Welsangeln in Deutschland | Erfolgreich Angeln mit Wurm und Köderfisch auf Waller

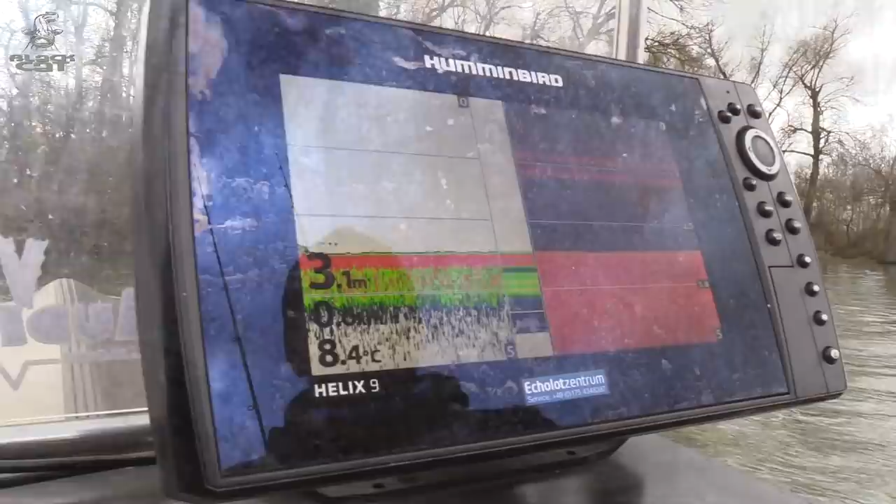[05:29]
On screen: depth 3.1 m, water 8.4°C
Hier haben wir den ersten prädestinierten Platz.
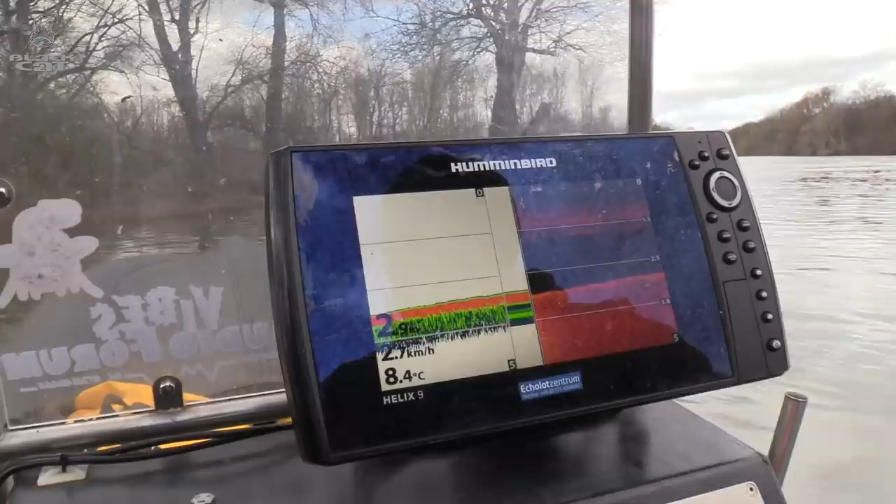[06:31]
On screen: water 8.4°C, speed 2.7 km/h
Wir schauen uns mal weiter um. Momentan gibt es ja unzählige Möglichkeiten. Wir stehen hier jetzt fast mit dem Boot am Ufer und haben immer noch eine